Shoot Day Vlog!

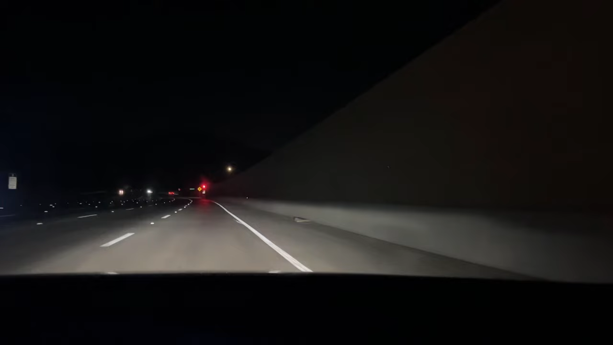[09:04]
hey guys I am in the car driving home it is 1.30 in the morning I am on the 405 and I've never seen it so bare in my life and it's making me happy and I'm very tired and I'm excited to go to bed I'm gonna sleep like a little baby because we had a lot of fun tonight we just did some chatting after and had dinner and I'm very blessed with who my friends are I will say goodbye to you when I get home